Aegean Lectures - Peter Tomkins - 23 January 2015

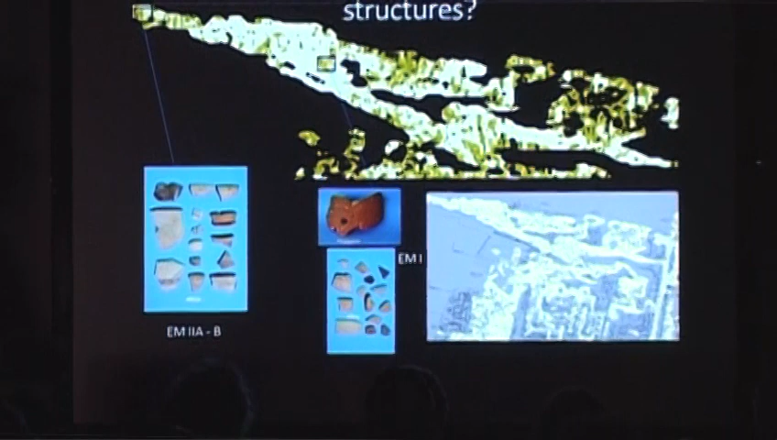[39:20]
but we have definite evidence for structures below the Royal Road going out west,
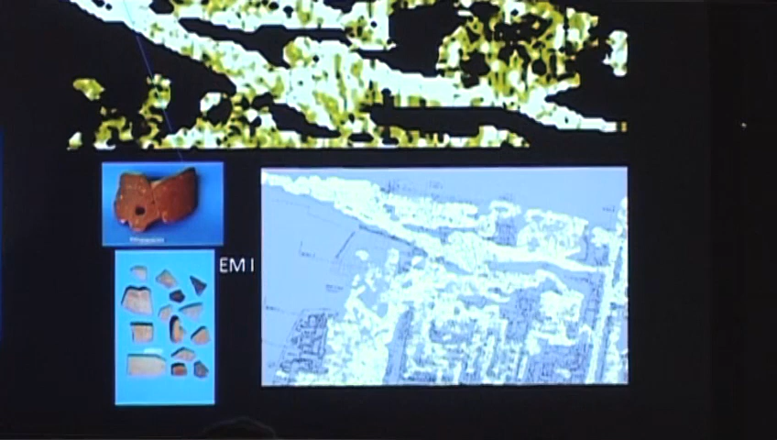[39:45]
construction of the theatrical area,
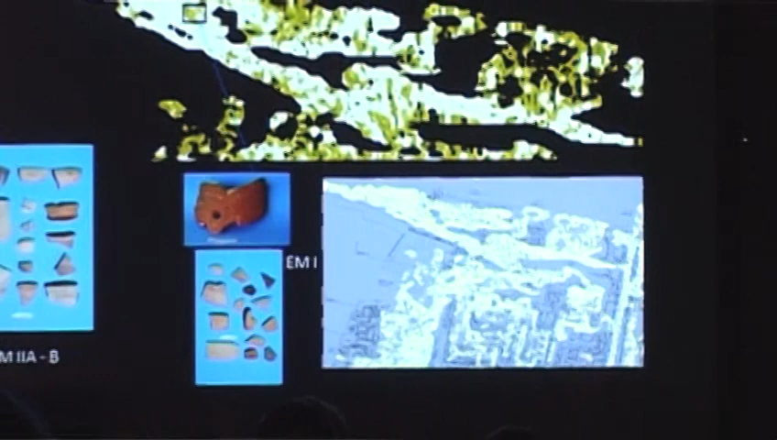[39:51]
or at least a court on its location, that's kind of chopped off the higher lying early Minoan houses. But where they're lower lying, you get these walls appearing. And these seem to be a quite dense mass of walls, but they're not in use for a long time, according to the tests. The tests are pretty much EM2, and there's maybe a little bit of EM1 in as you come closer into the hill. And so
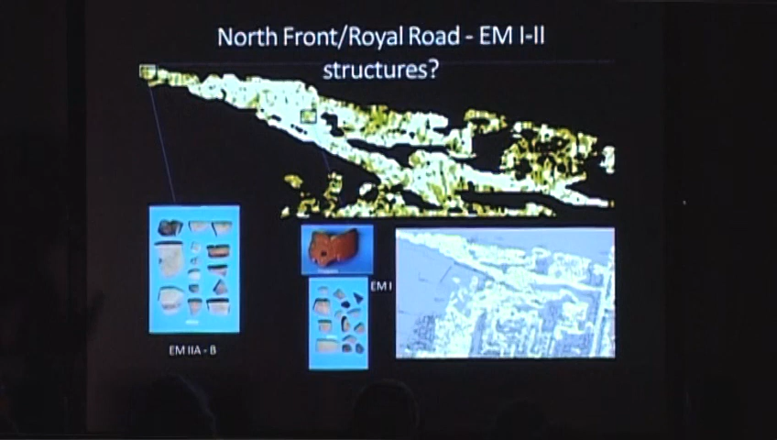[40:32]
it seems pretty clear that these structures are going to be EM2 in date, maybe some EM1 walls as we come in closer. So this is kind of a hint or an idea of what the the settlement may have looked like, and when the geophysical data is more processed, then hopefully we can show a more convincing sort of plan.